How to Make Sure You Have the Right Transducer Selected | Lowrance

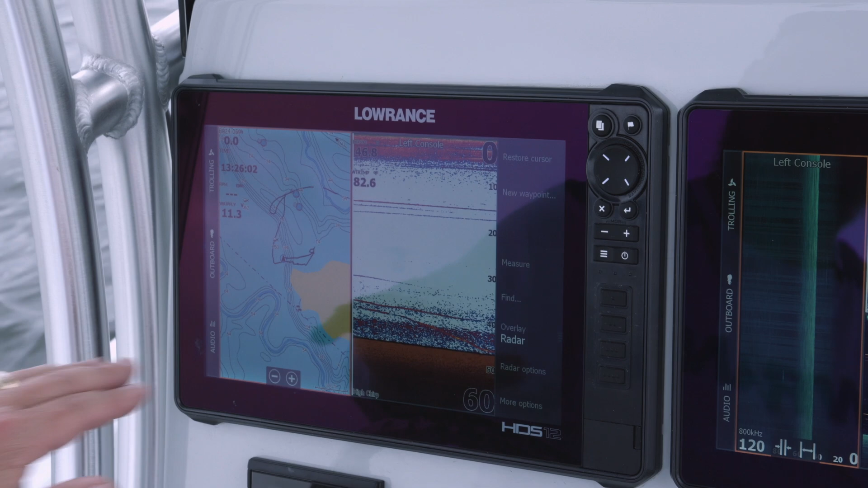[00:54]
them look all along like you see right here but the importance of selecting the right transducer I cannot tell you how important it is so we're going to show you on your unit how to find the proper transducer and install it so what you're going to do is you're going to press the pages button
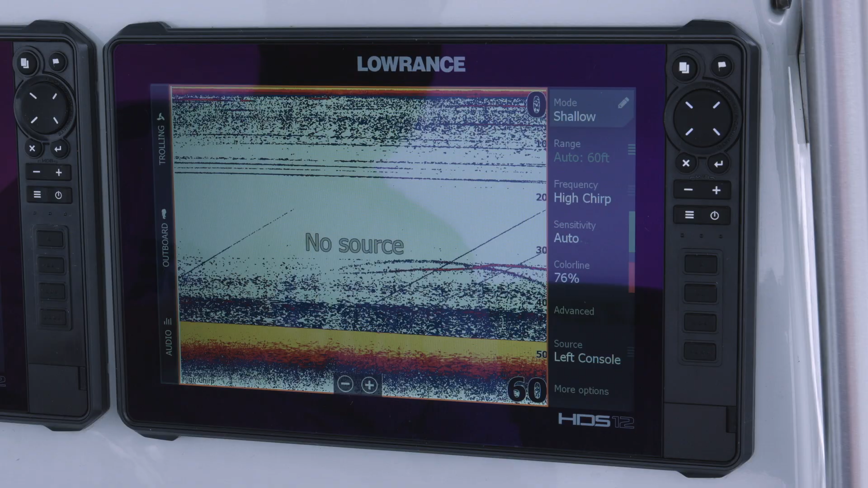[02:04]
you can see this unit says no source so we're going to go ahead and look at transducers
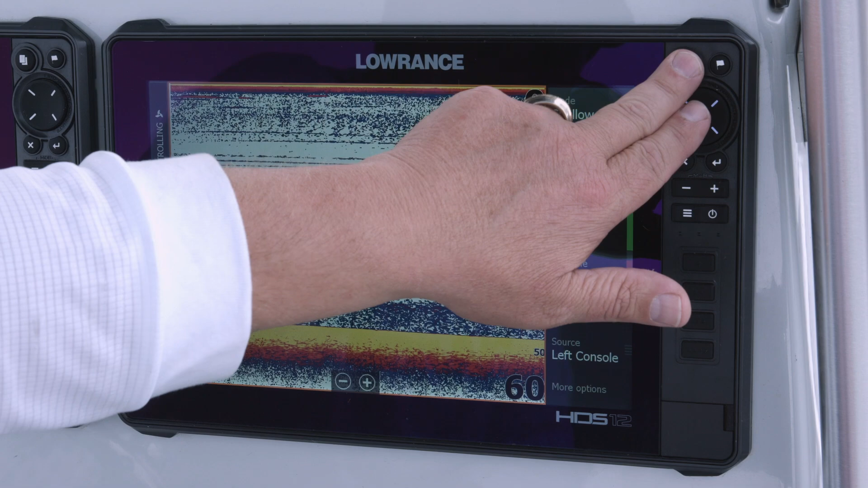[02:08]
so we're going to hit the pages button again we're going to go to settings and then we go to sonar now when
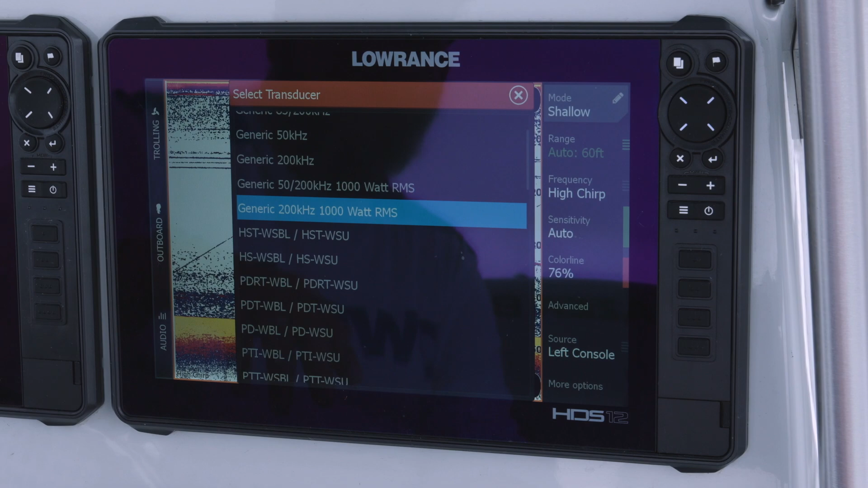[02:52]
is just the puck that's got a little temp sensor already on it that's used a lot on your trolling motors
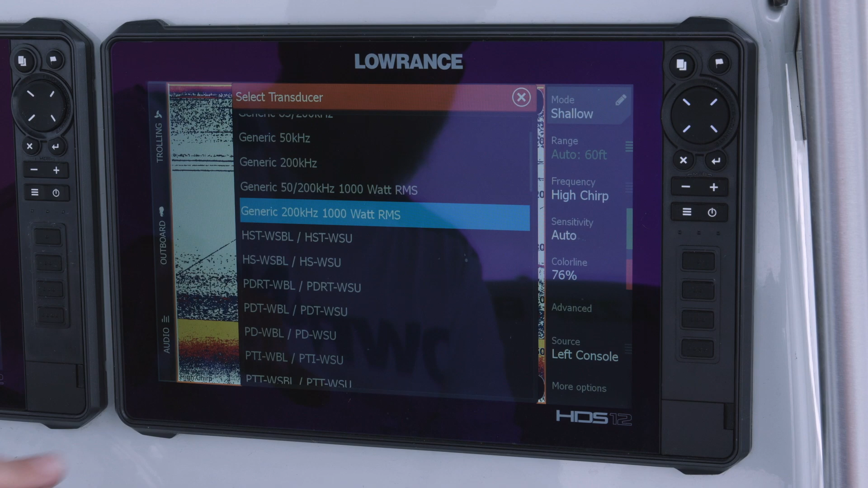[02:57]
and then the pd wbl that's one that also gets glassed into boats a lot because it doesn't have a temp source on it so you're not reading the temp inside the hull it'll get its temp source from a different transducer on the boat so if you have a structure scan
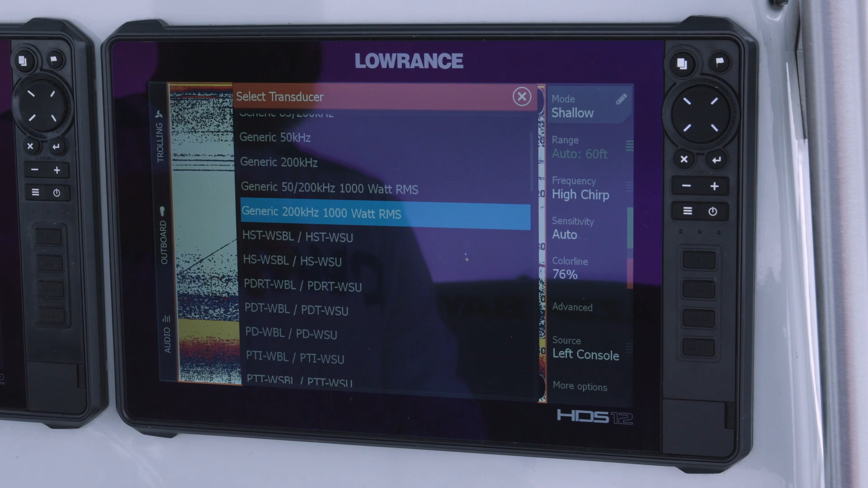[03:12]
or an active imaging three in one that's where it's going to get its temp source
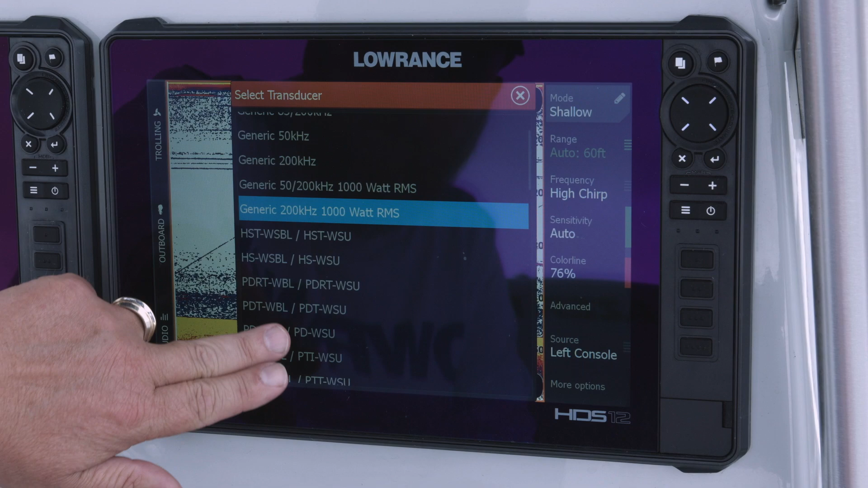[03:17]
then as you can see we scroll down we have a
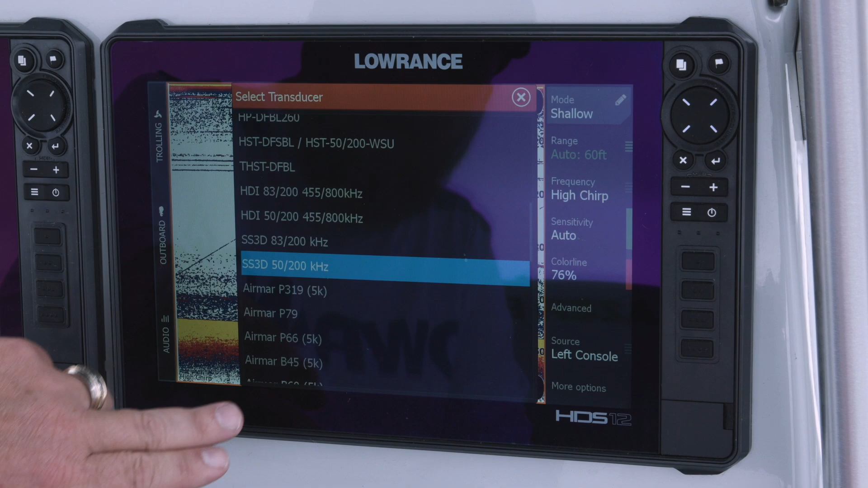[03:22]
bunch of different transducers in our list everything from the air mars to high medium and low chirp transducers so if you had
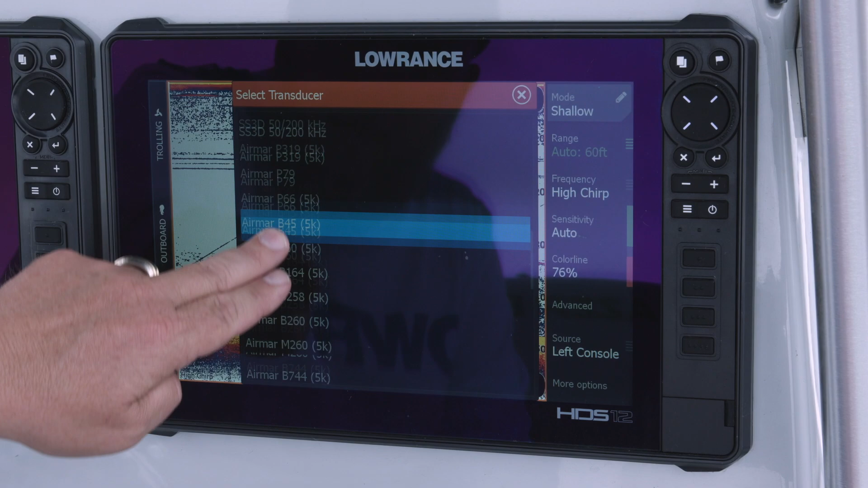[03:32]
a transducer on your boat and it's our regular little black
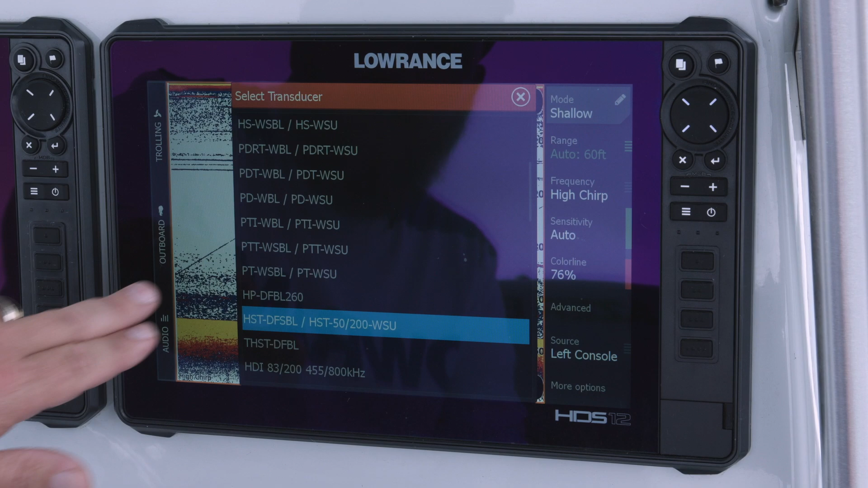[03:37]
skimmer transducer you would just select the hst wsbl